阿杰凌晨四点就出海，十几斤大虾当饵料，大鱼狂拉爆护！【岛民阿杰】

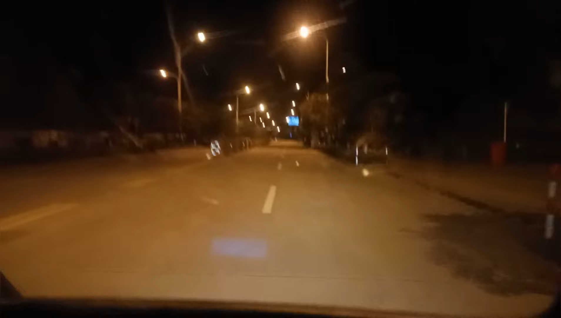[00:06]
现在是凌晨的四点钟啊现在我们到相桃旁里面去拿虾啊虾桃到了啊漆黑一片